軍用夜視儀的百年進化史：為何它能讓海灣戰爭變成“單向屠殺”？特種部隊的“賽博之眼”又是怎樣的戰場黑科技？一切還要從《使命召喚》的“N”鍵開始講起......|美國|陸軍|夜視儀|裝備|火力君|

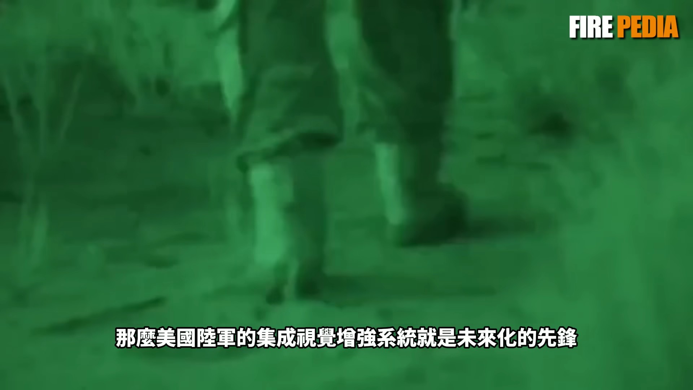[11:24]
美军最新的夜视仪可厉害了它能将地图有军位置无人机画面战术指令等数据直接投射到士兵的视野中
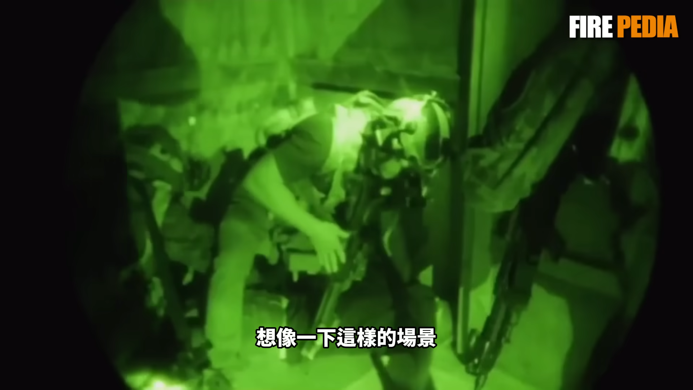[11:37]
想象一下这样的场景美军佩戴着新款夜视仪视野中不仅能看清黑夜中的敌人还能看到时时更新的战场地图有军的位置用绿色光点标记敌人的位置用红色光点标记